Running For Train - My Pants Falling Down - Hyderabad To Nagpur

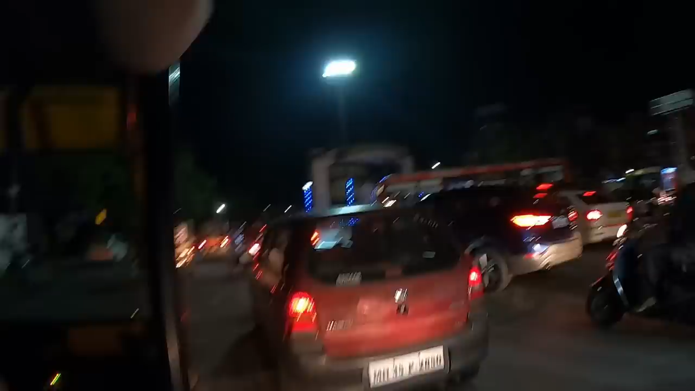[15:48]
oh wow check this traffic circle we got a statue in the center